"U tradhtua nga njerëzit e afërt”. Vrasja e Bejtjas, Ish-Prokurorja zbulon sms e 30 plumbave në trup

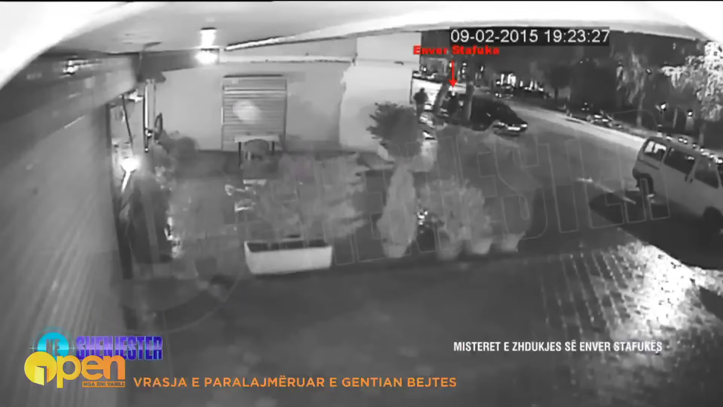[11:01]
Këtu është momenti kur Enver Stafukën e thrasin, pra që del nga lokali sepse këtu janë në lokal të gjithë. Po ti shikosh, është brenda ka qenë Durim Bami, ka qenë Gentian Betja, ja ku ke edhe Enver Stafukën edhe Ramazanin.